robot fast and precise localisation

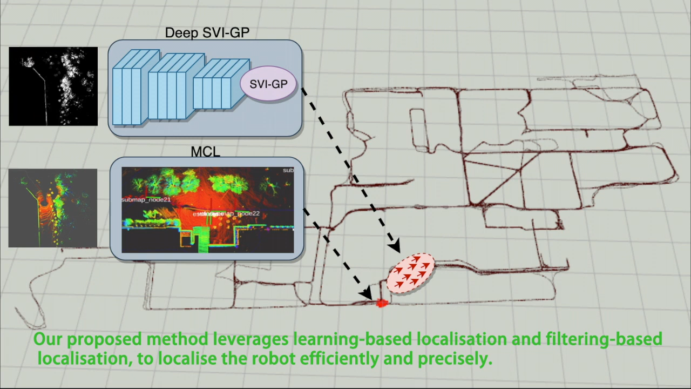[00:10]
Our method leverages the learning-based localization and the filtering-based localization, to localize the robot efficiently and precisely.
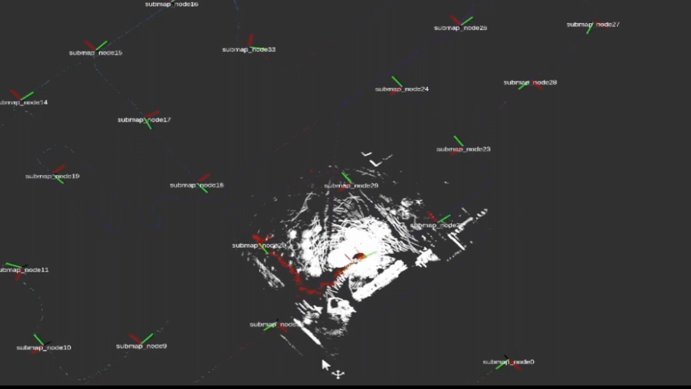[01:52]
Our experiment shows that the proposed
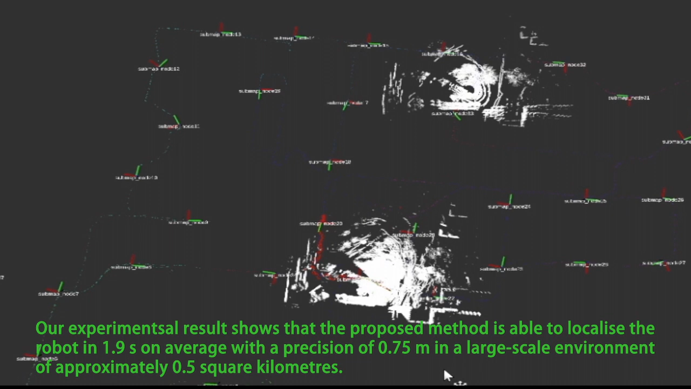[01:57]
method is able to localize the robot in 1.9 seconds on average with a precision of 0.75 meters,
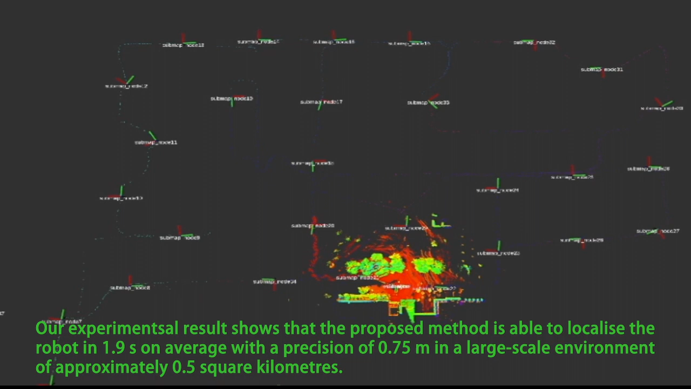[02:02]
in a large-scale environment of approximately 0.5 square kilometers.